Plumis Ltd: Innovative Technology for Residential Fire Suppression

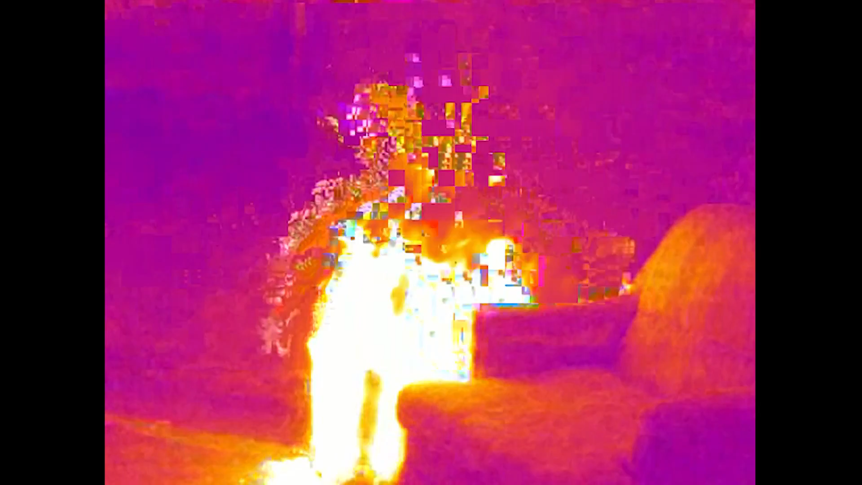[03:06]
And that's where it points the head and after that the pump turns on and provides the mist directly to that hot spot.